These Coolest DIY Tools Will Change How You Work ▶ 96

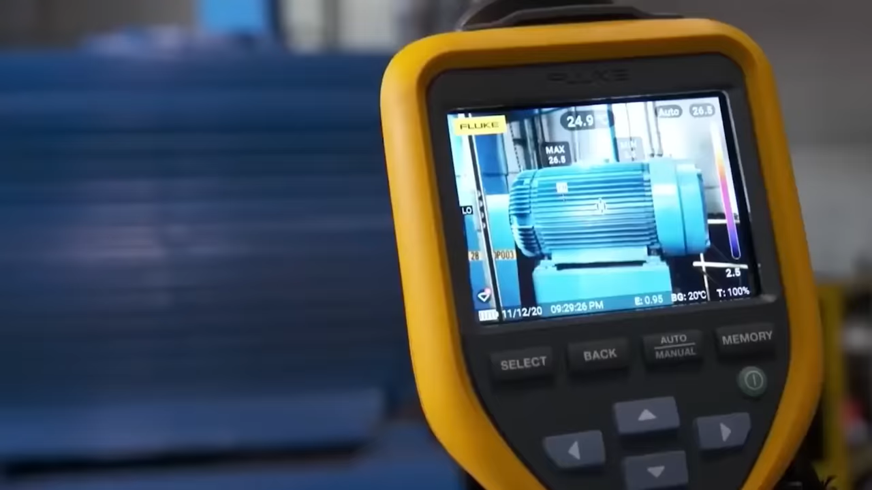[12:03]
robust tools equipped with a high infrared resolution of 256x192,
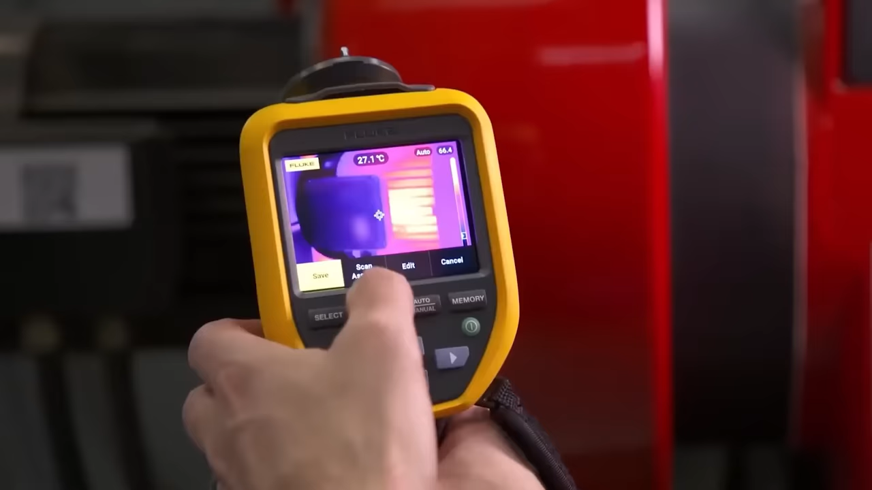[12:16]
On screen: spot 27.1°C
and both manual and fixed focus options, these cameras offer flexibility and ease of use.
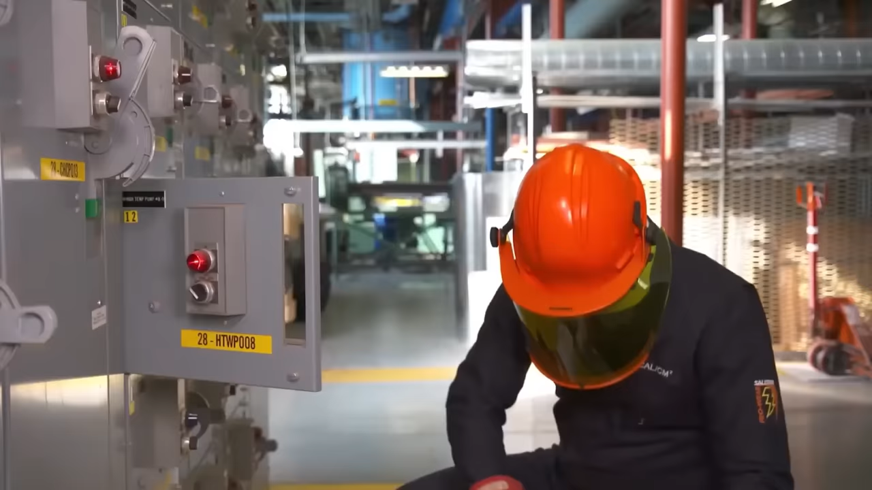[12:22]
Designed for durability, they can withstand a 2m drop,
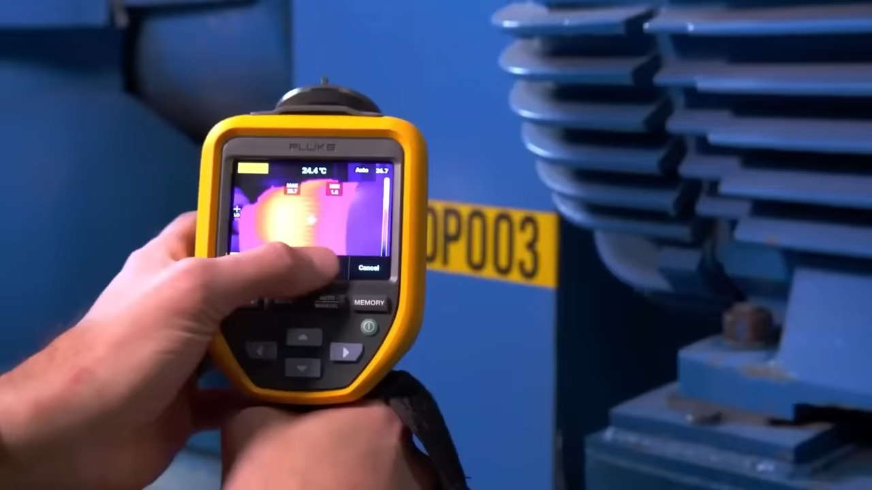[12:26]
On screen: spot 24.4°C
making them reliable in challenging environments.
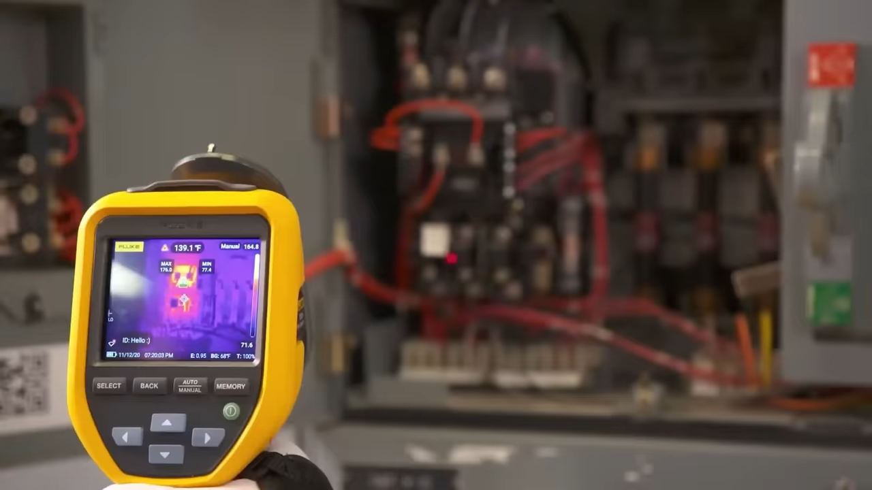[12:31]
On screen: spot 139.1°F
The TIS 75 Plus further enhances capabilities with IS-3 and AVI video recorded,